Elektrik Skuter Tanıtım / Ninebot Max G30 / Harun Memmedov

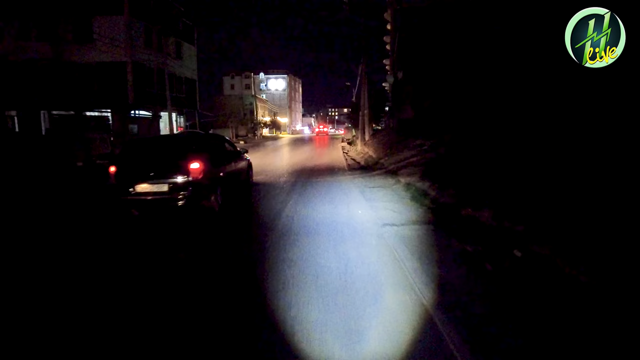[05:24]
Skuterimizin önündə olan işıq gecə qarşınızı işıqlandırmaq üçün kifayət edir.